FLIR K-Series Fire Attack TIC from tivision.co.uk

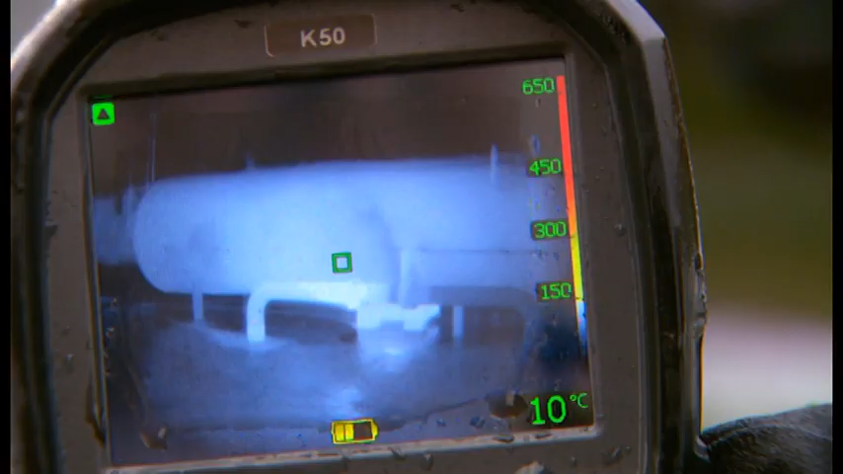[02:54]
On screen: spot 10°C
they can help to determine if certain parts of the industrial installation are still hot and if there's a risk for explosion.
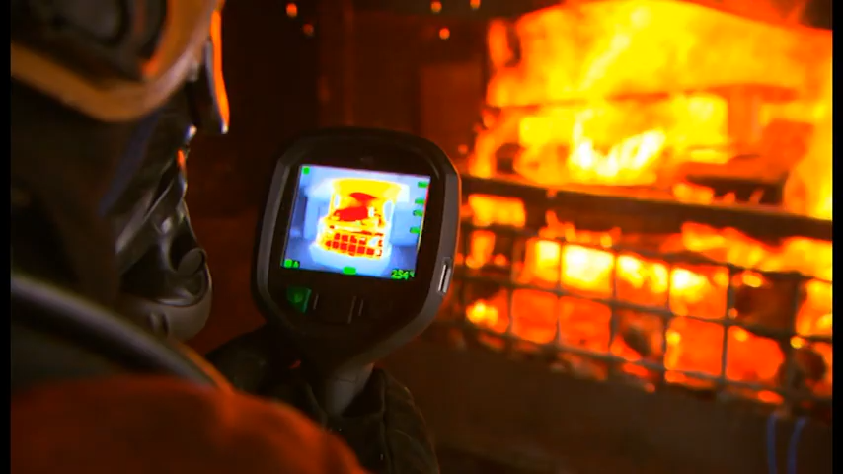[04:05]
Intuitive and simple user interface allows the firefighter to focus on his job.
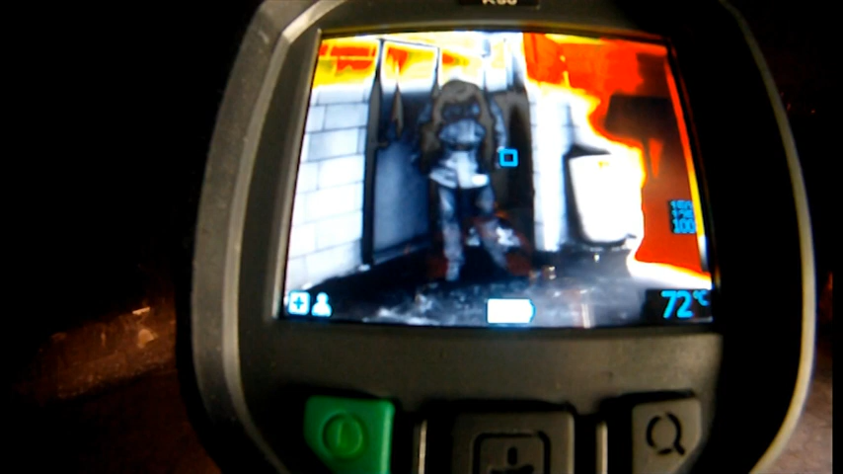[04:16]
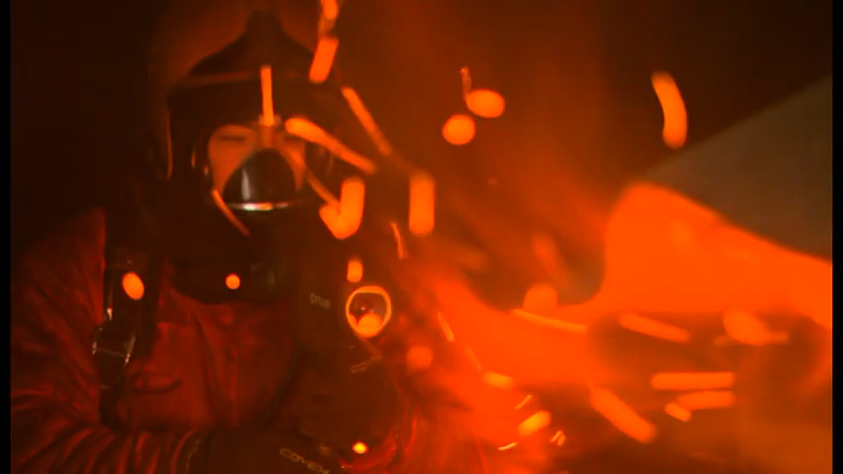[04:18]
Ideal for a gloved firefighter's hand.
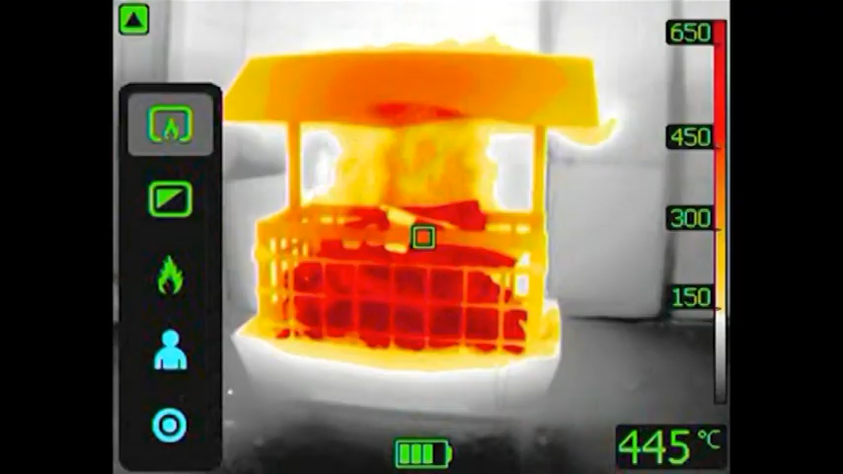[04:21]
On screen: spot 445°C
A 2x zoom button allows you to have a closer look at the situation.
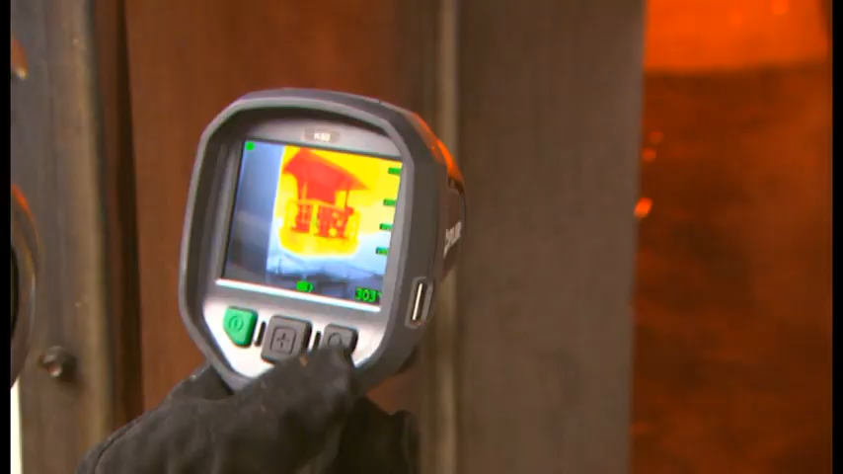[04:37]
later be used to produce a simple report of what happened at the scene.